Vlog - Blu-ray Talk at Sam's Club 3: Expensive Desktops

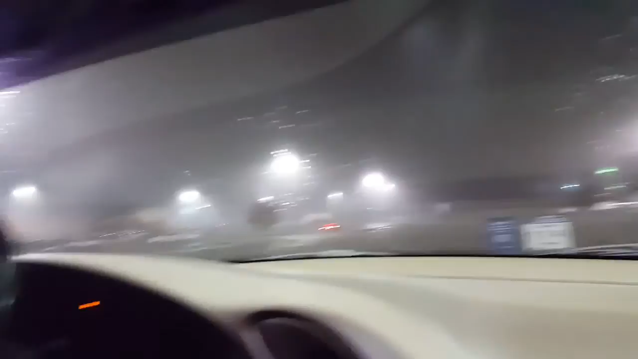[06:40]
Too foggy for me, man! So, epic zoom in on the Sam's logo right there.